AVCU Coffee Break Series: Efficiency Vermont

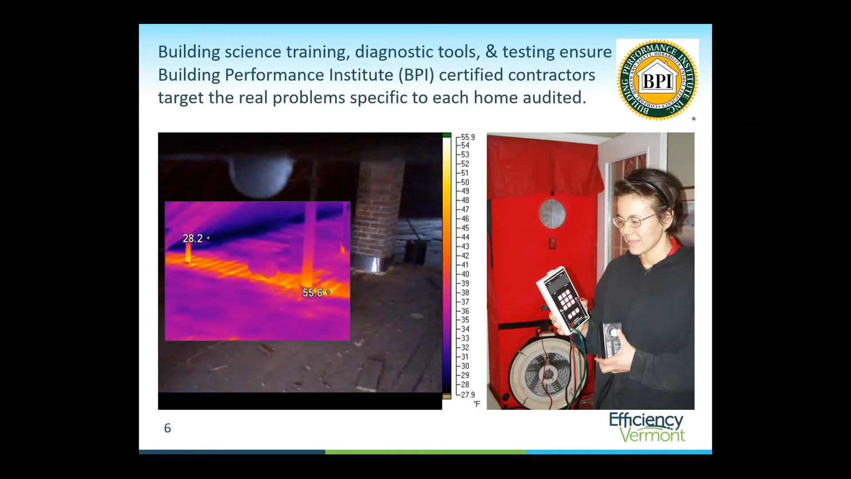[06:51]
On screen: scale top 55.9°F, scale bottom 27.9°F
diagnostic tools the blower door on the right I'll use to measure air tightness an infrared imaging picture on the the left showing hot air leaking into an attic space as an example so we were literally try to test the home or we do test the home to identify exactly what it means so on Efficiency Vermont website you can go here to find